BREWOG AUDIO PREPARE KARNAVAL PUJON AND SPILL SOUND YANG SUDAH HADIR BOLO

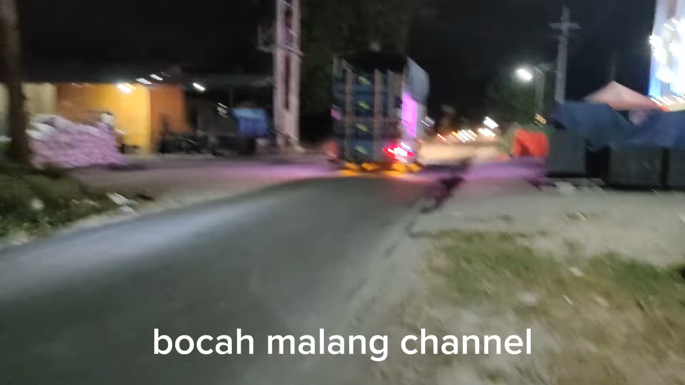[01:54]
Kita ikuti. Ya, kali ini kita ketemu Dewa Audio di Ngeroto Pujon.